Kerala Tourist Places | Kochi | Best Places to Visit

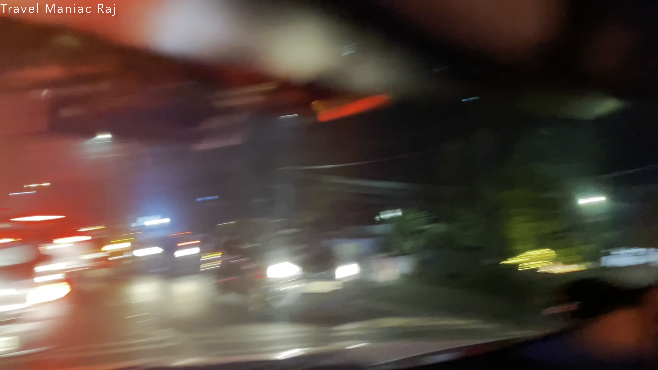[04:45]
यह सामने क्रिस्मस के सेलिबरेशन देख सकते हैं अभी
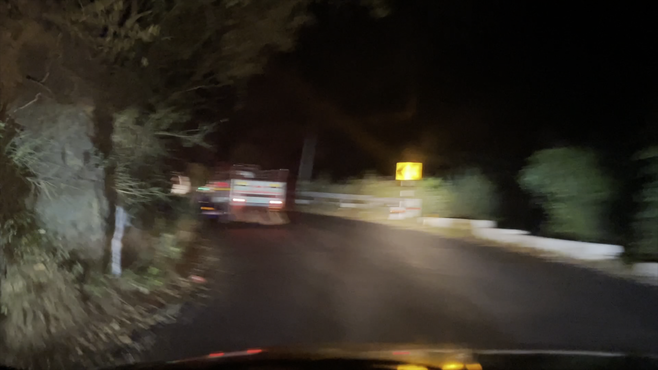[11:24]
और थोड़ी जर में हम 27 एर्पिन बेंड पूरा फोरेस्ट पहाड कवर करने के बाद ताइकर रिजर्व को कवर करने के बाद अब ही हम थोड़ी देर में आवादी वाली
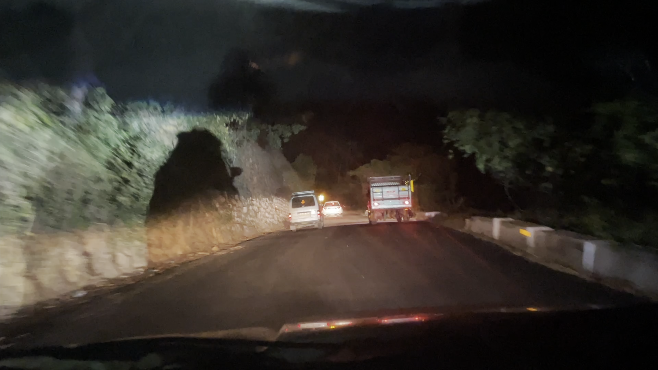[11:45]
एर्या में पहुंच जाएंगे अब यह ताइम रात का साड़े हाट होच रहे हैं
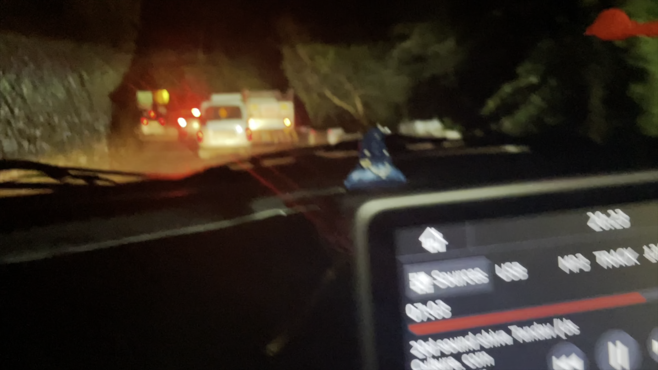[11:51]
इस देखे हैं मोड है कितना सदनाक मोड है
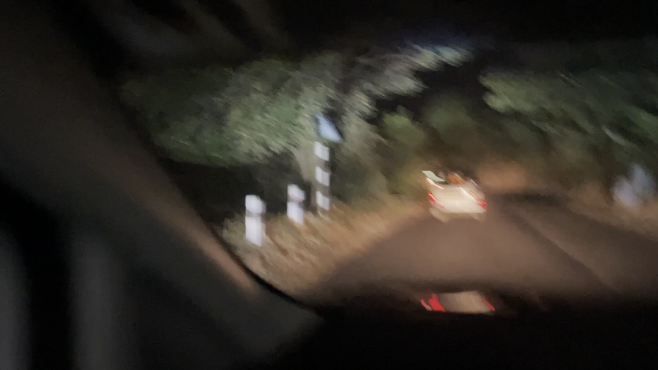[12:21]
यह देखिए अभी ज्यादा हाइट पर हैं
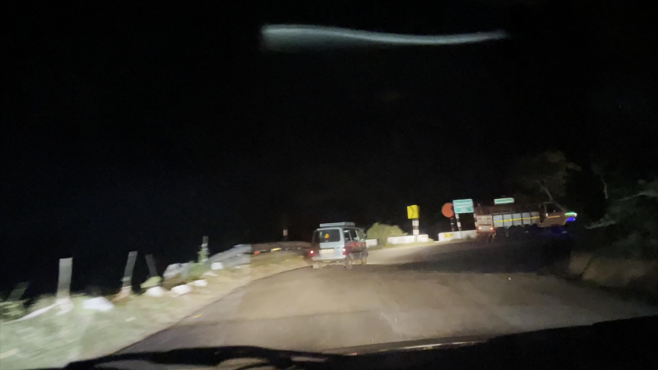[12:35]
इसे इंगर पेन्बेंड लेका हुआ है टूंटी सेवन यह पिन बेंड तो यह लास्ट है भी
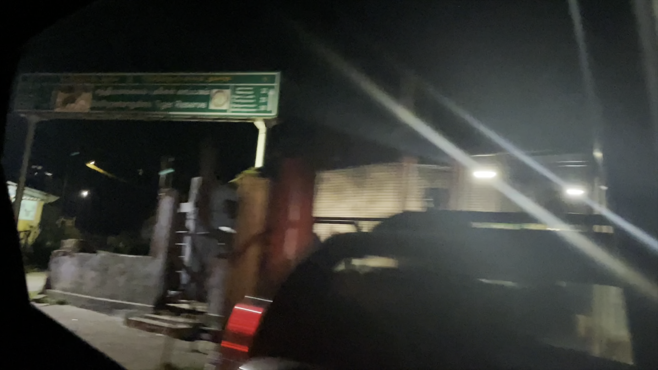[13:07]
और यह हैंड़ पॉइंट जंगल यहां पे खत्म हो गया है
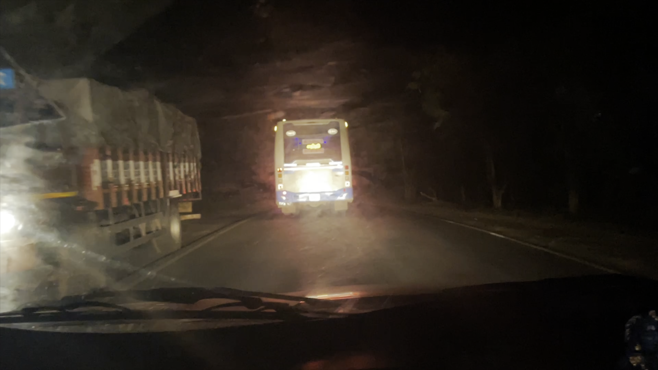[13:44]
नाडू को छोड़कर करनाट का स्टेट में एंटर कर गए हैं और आज रात का हमारा जो स्टेट है वो चामराजनगर करके एक करनाट का मैं छोटा सा शहर है वहाँ पर होने
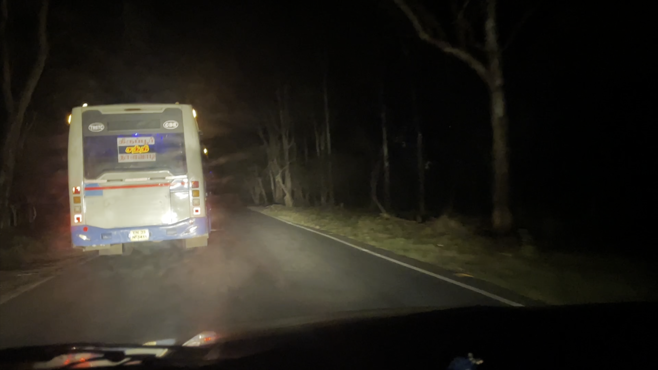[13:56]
वाला है और यह अभी हम सारा जंगल क्रॉस करके निकल रहे हैं लग बग एक रिड़ गंटे से जंगल से हम क्रॉस हो रहे हैं और यह सारा टाइगर रिजर्व है और अभी
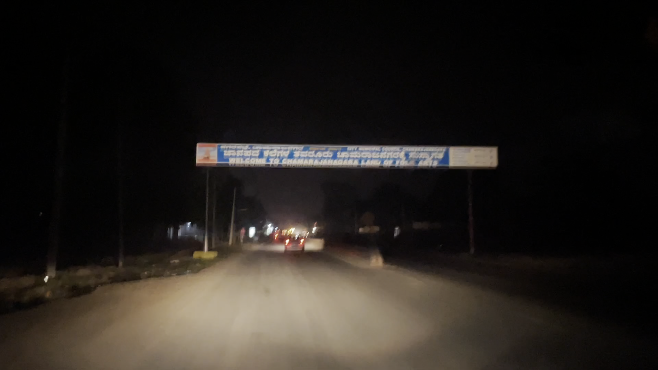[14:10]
फाइनली हम पहुंचके हैं चाम राज
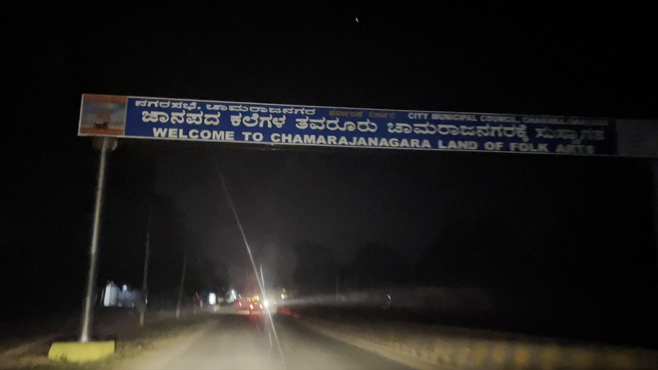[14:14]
नगर अभी
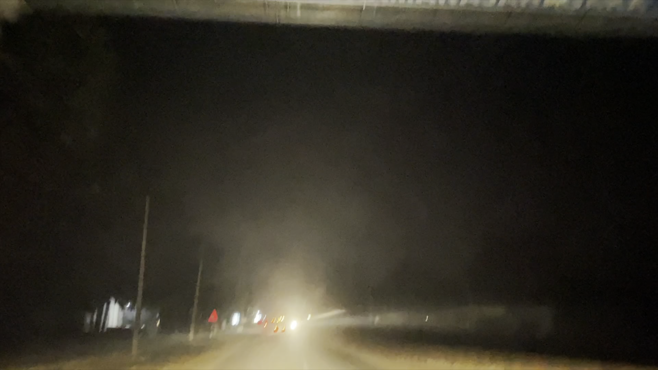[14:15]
हम पहुंचे हैं चाम राज नगर माई सूरू